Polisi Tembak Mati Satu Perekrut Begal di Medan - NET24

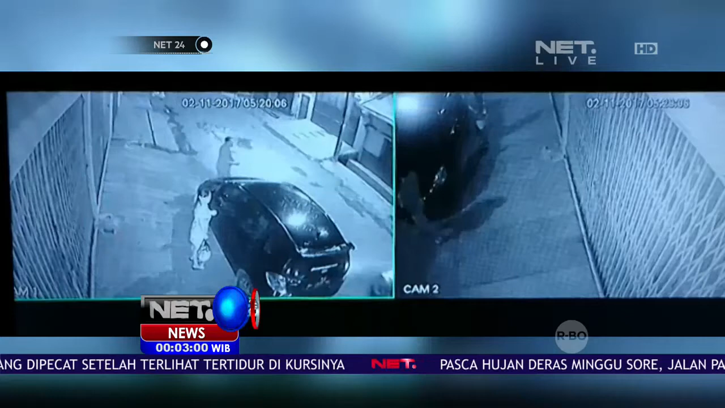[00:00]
Beginilah aksi sadis komplotan begal di Jalan Jambi, Kota Medan yang terekam kamera pengawas 2 November lalu. Para korban terlihat didatangi 6 orang begal yang mengambil paksa tas dan motor korban. Dari rekaman kamera pengawas, polisi mendeteksi keberadaan salah satu gembong begal Jumat lalu.